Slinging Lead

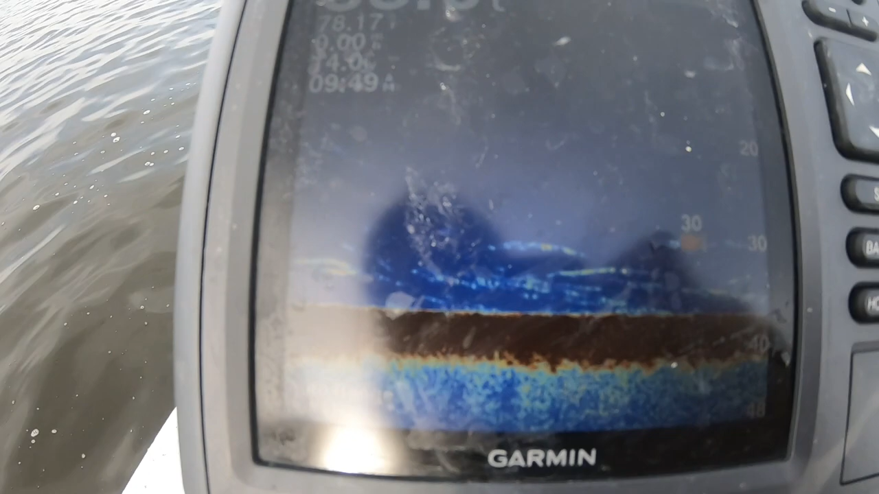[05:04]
this is what we're looking at here. You can see little lines. Every chart's different, and you got to play with your sensitivity on some charts to get it to where it's showing.
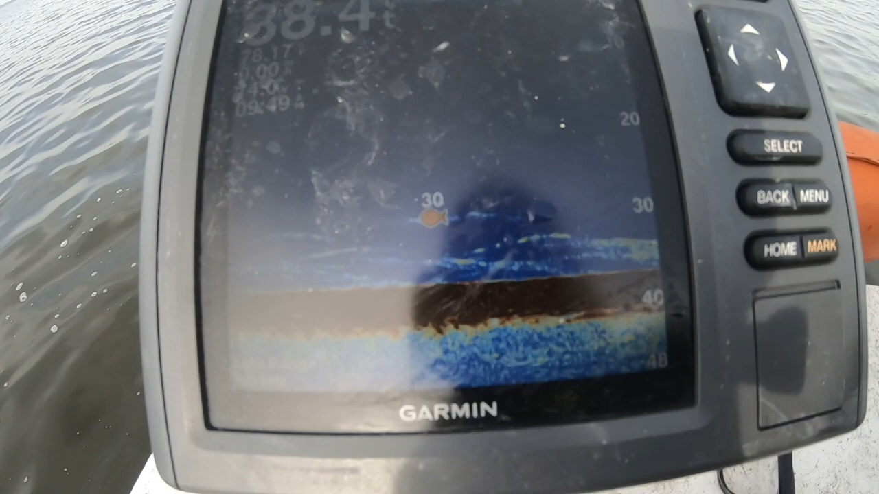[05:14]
See, now we're really marking good.
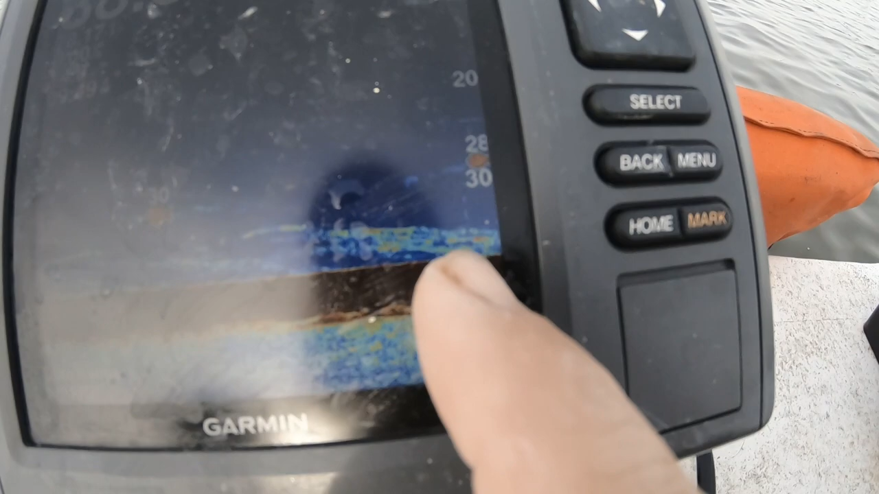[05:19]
That's probably Dad's net coming back up off the bottom right there. But you can see those reds and stuff like that.
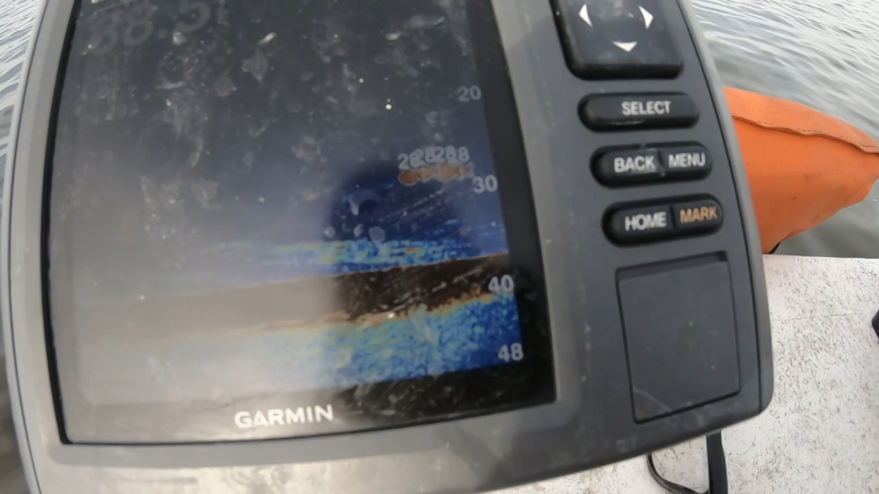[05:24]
That's clumps of shrimp in the net. So on this graph, the light green is the least dense, and it works up to yellow and then red.
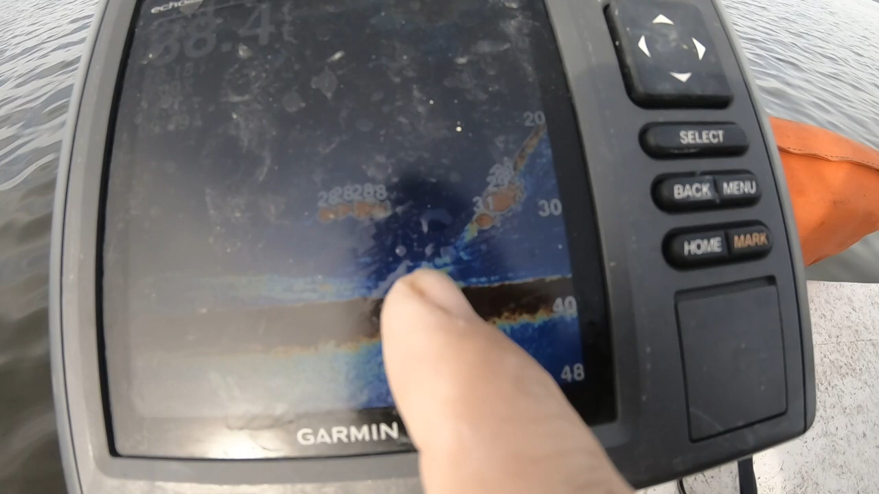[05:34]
If you see red and yellow down there, you're on them thick. So this is the line and the net coming back up out of the water.
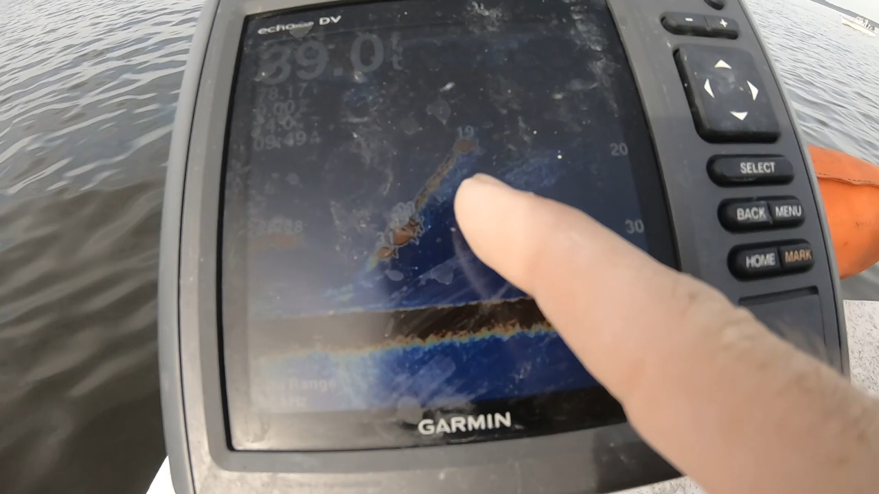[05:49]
And that's the shadow of the net as it's coming up. So you have to learn your graph, and you know, move around at a certain speed. Pick a speed to move when you're searching.
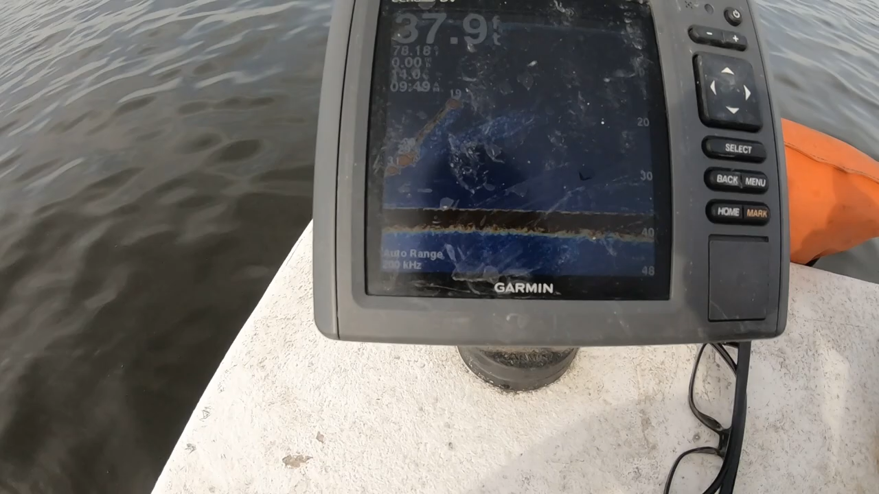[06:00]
That way your graph's moving across the bottom at the same rate, and you'll learn. Usually about 3 or 4 knots is when your graph's gonna read the best
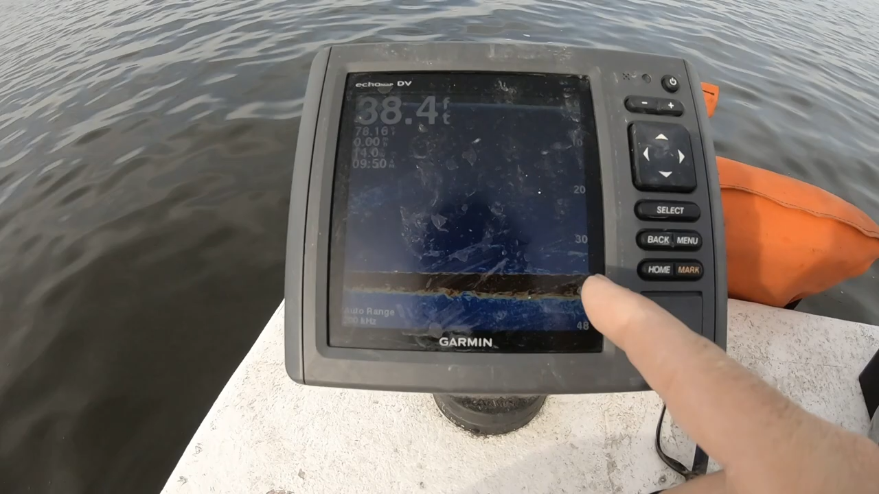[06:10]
On screen: depth 38.4 ft
and give you a history, because this is just a history of what you've passed over. So let me get out the way and we're gonna get back to work.
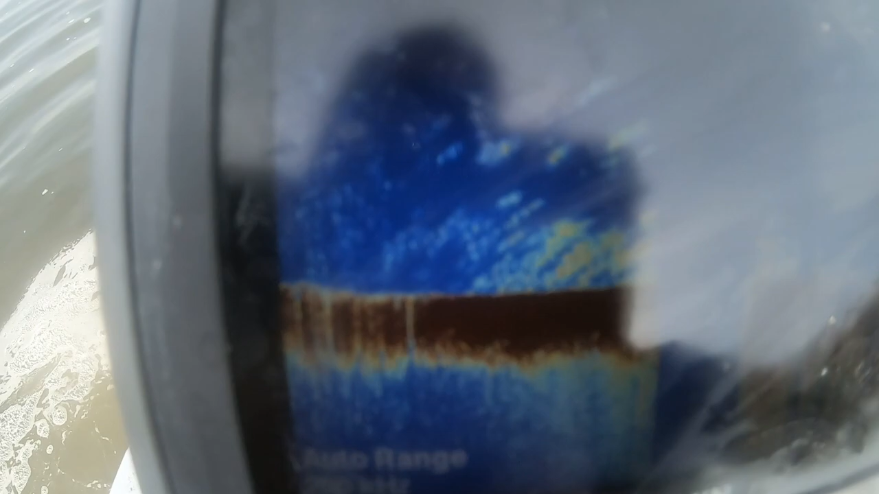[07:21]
The graph skipped out because we slammed it in reverse, but that's what you want to see.